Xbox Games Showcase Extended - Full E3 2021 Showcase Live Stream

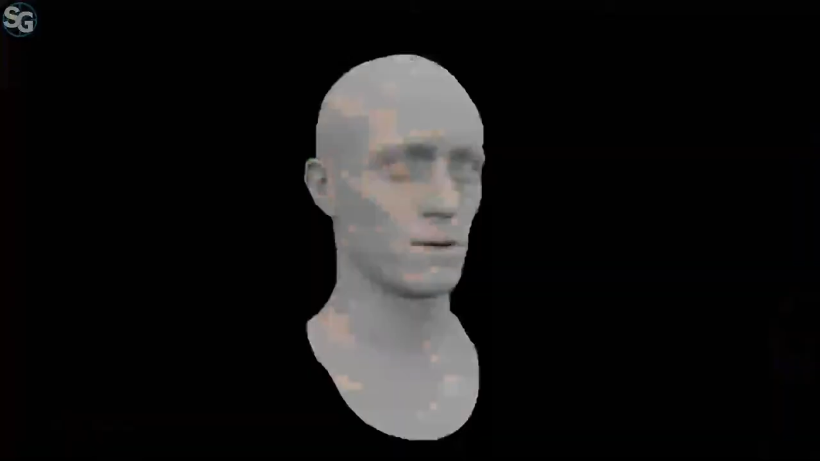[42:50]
The face photogrammetry process makes the final result as close to the reality as possible.